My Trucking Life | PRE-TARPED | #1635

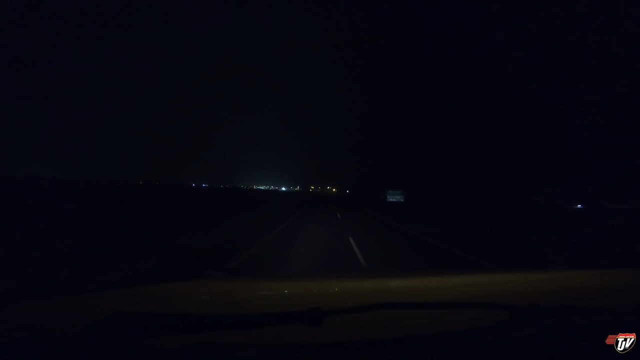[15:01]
is the lights of moosomin saskatchewan we made it and it hasn't even been that snowy it got a little bit hairy around around brandon back in manitoba but it wasn't too bad it wasn't too bad i've seen much much worse and we made it here no problem time is now about nine o'clock and i'm pulling in for the night here so we got here before the worst of it hit so hopefully it'll pass over us and by morning time it'll all be clear again and hopefully we won't be snowed in